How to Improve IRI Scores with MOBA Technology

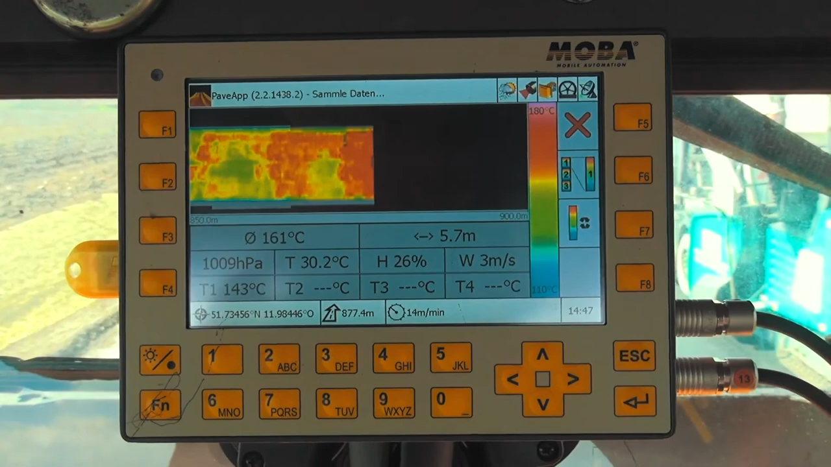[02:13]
On screen: scale top 180°C, scale bottom 110°C
I can see if there was a stop for maybe 20 minutes and that might be where we have a particular bumpy spot in the road that's not where we would like it to be,